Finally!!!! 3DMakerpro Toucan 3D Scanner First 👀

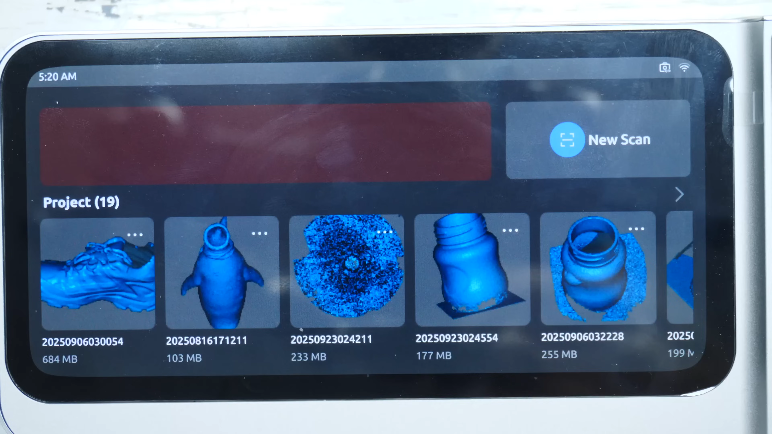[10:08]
And you can see how easy it is for Wyatt to go around that chair twice.
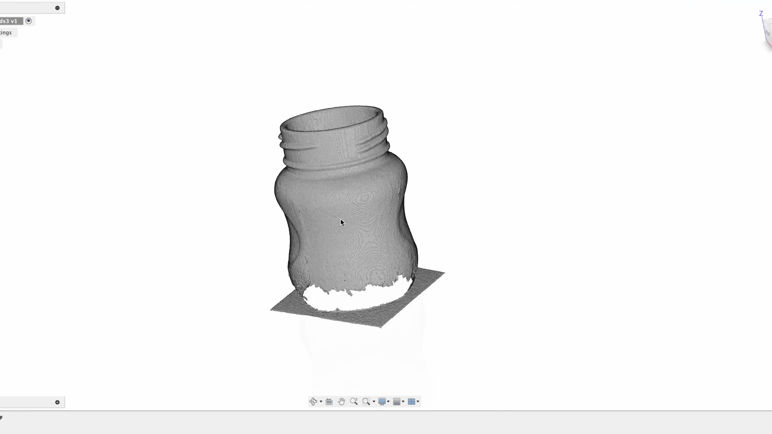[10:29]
This is the OBJ file pulled into Fusion 360. Again, these threads are reference. These are for me for a project. We are doing a wide mouth baby product.
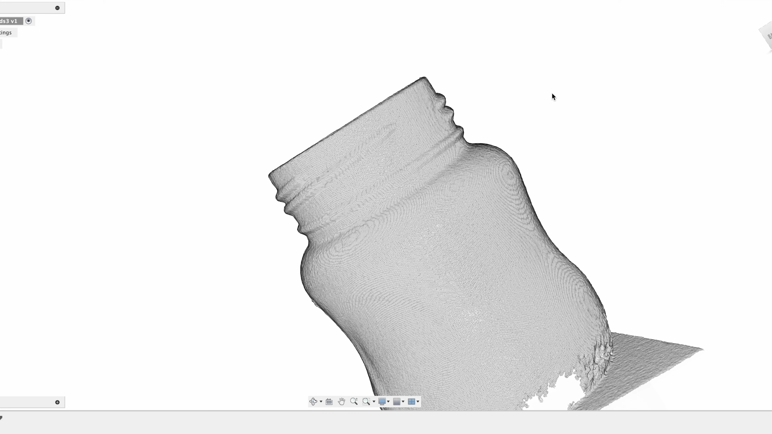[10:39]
And we need to adapt to this system. This system is actually relatively universal on many baby products today.